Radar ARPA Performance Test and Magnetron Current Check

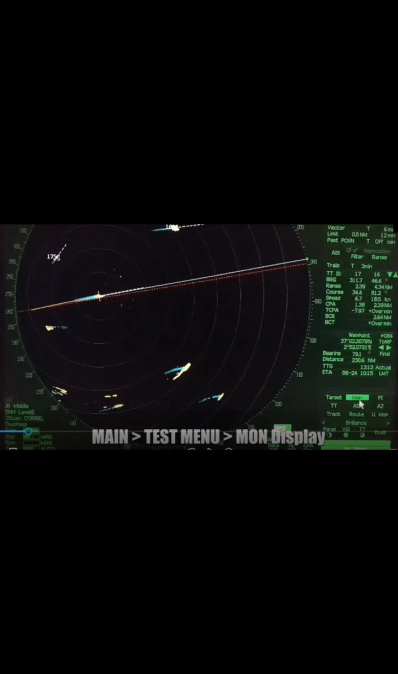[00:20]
We need to wait for 90 seconds until it stops and send and transmit. Then we need to click the main button.
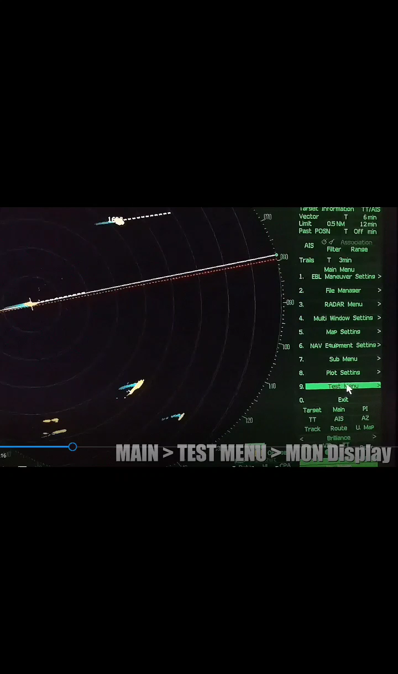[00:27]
Next, click the test menu.
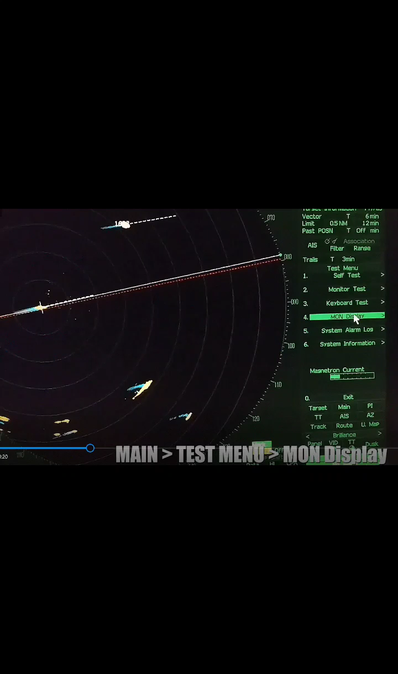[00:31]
Once click, inside the test menu, there are different buttons such as self-test, monitor test, keyboard test, MON display, system alarm log, and system information. But the one we need is the MON display. After clicking the MON display, we will see an echo.
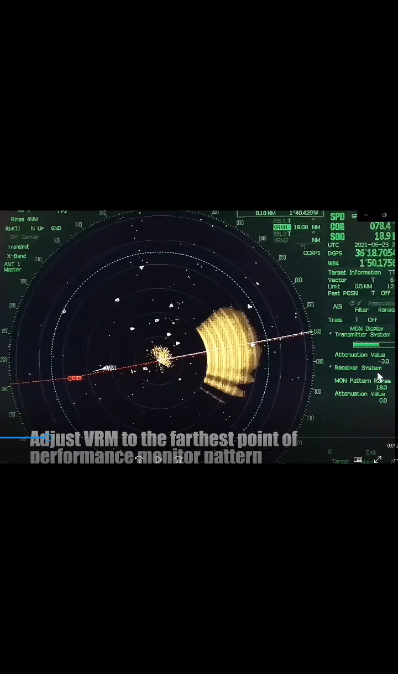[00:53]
In order to get information from this echo, we need to adjust the VRM to the farthest point of performance monitor pattern. And as you can see, the white striped lines are the VRM. After adjusting it to the farthest point of performance pattern,
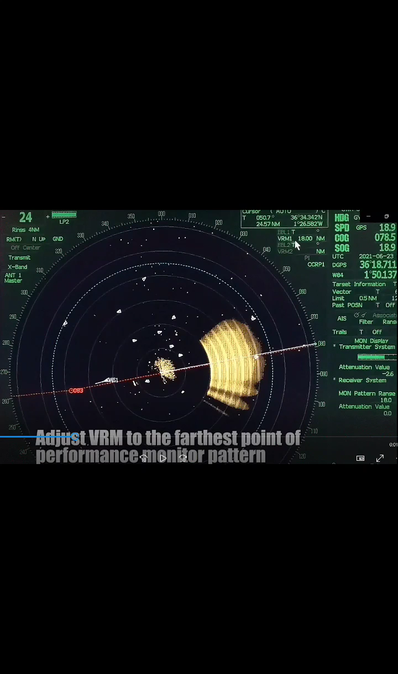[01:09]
we need to check the information of VRM that can be seen on the upper right of the screen. So, as what I've said earlier, that the VRM is on the farthest point, as we can see, and the VRM information is in the upper right,
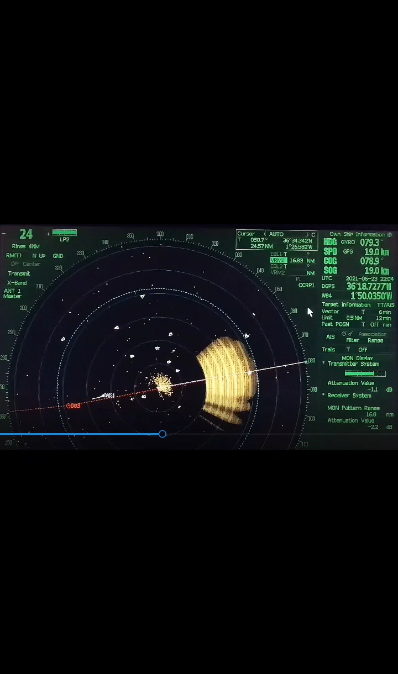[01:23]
which is 16.83 nautical miles.
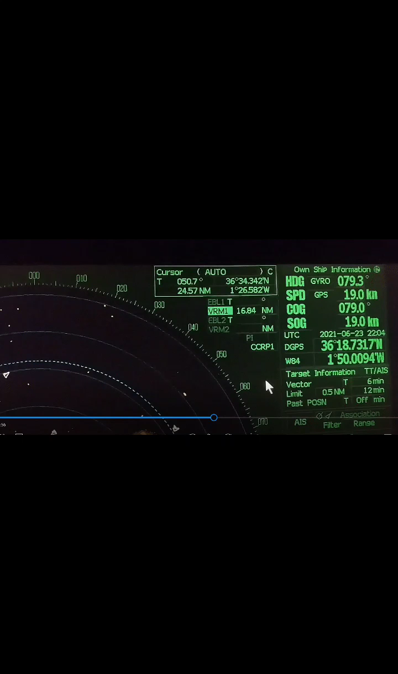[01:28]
After that, we are going to check transmitter and receiver system attenuation value.
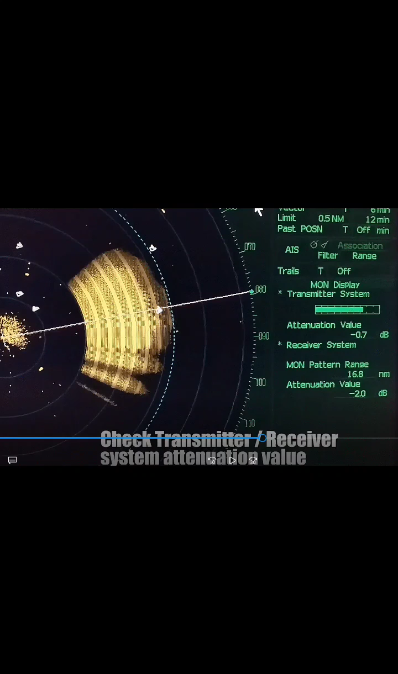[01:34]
It is said that it must not exceed such limits.
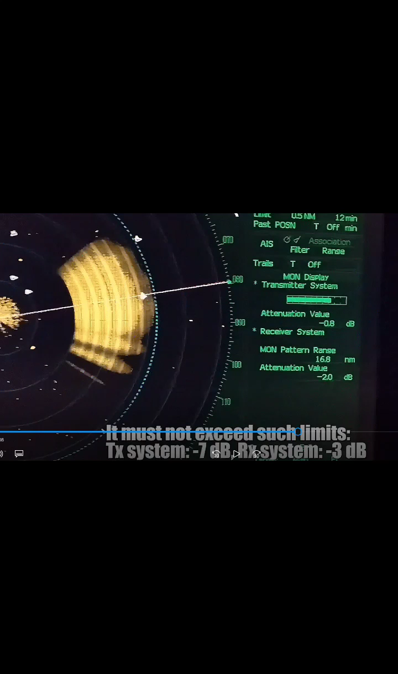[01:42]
For transmitter system, it must be less than 7dB, and for receiver system, it must be less than 3dB.
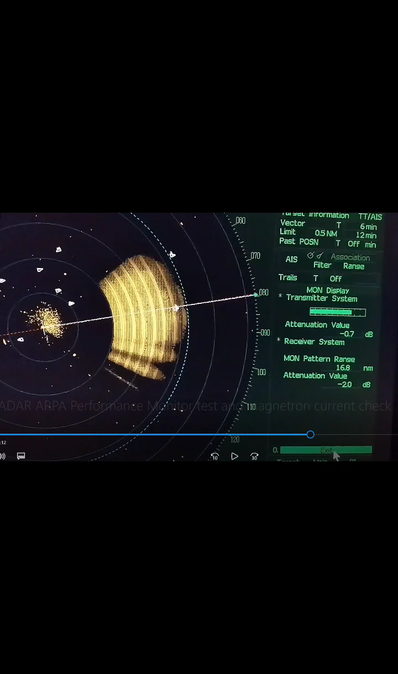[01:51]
After checking it, we can now exit. Just click exit button below on the lower right part of the screen.
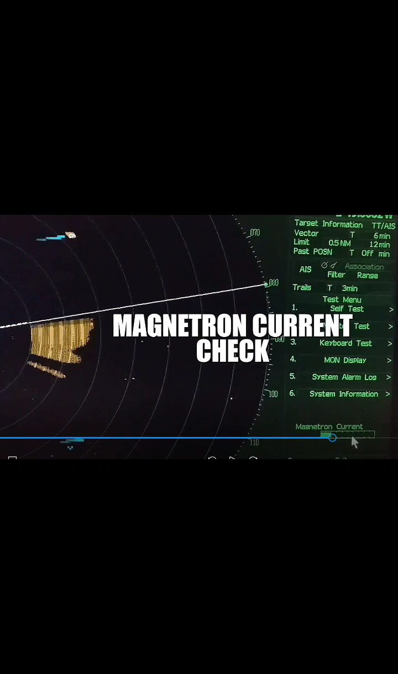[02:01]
Now, we'll proceed to the magnetron current check.
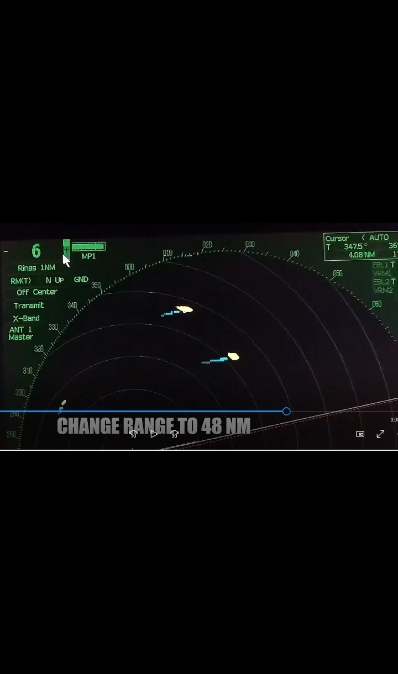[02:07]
First, we need to change the range to 48 nautical miles.
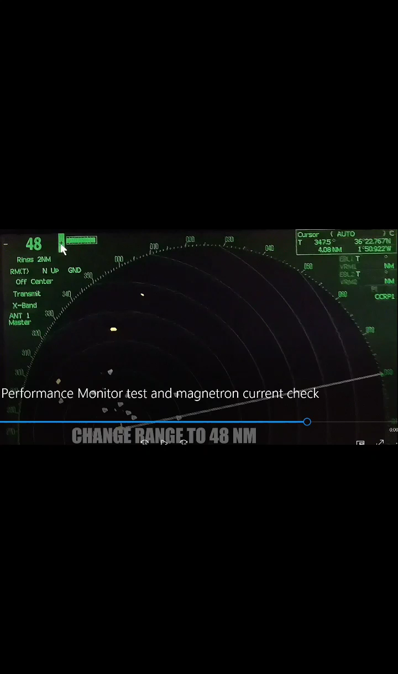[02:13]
Now, the range is already set to 48 nautical miles. After changing it to 48 nautical miles, let us now check the magnetron current bar to say if it is normal. So, it is said that the magnetron current is normal if there are for this radar 25 to 30 kWh.
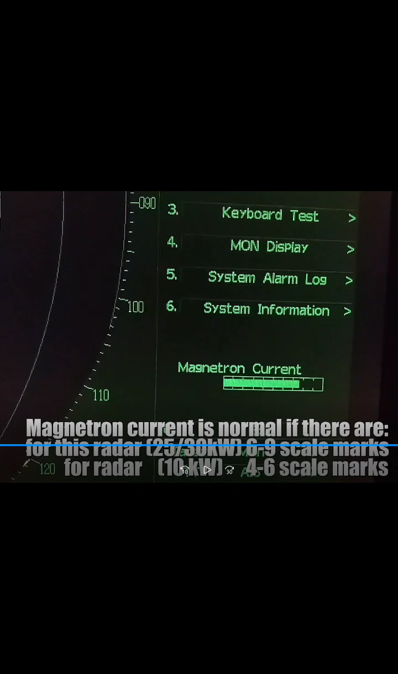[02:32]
It must be 6 to 9 scale marks, and for radar 10 kWh, 4 to 6 scale marks. So, as we can see in our radar screen, the magnetron current is in normal.